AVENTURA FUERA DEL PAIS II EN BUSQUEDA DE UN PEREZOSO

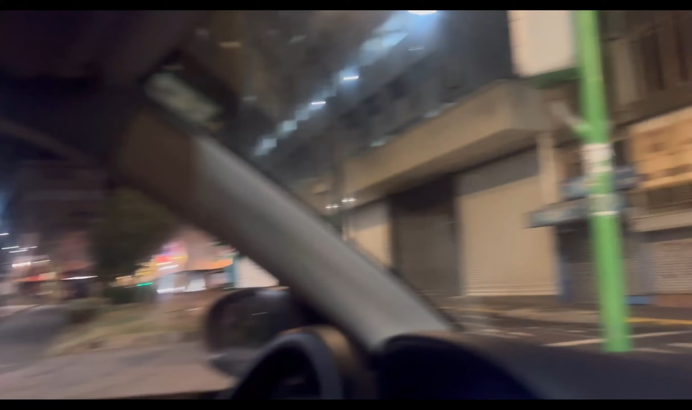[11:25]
Y otra es que en la noche como que nosotros vimos que se muere totalmente la ciudad, y esto que esto es la capital de Costa Rica.